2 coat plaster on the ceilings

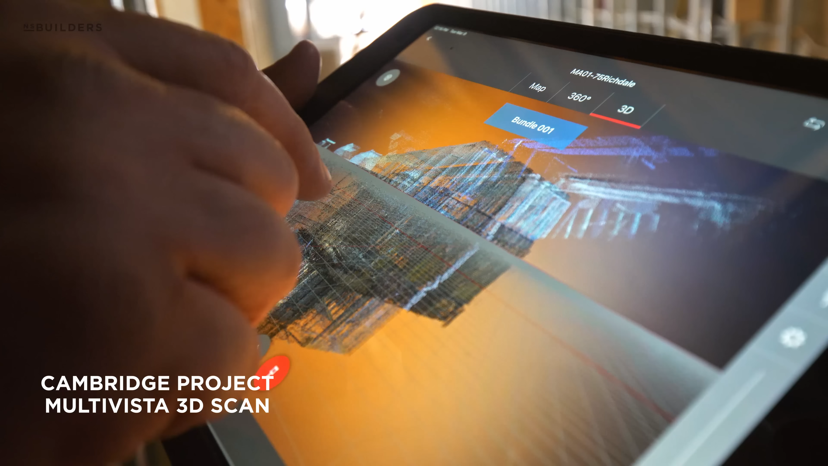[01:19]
real dimensions so we can actually pull dimensions right on screen within the app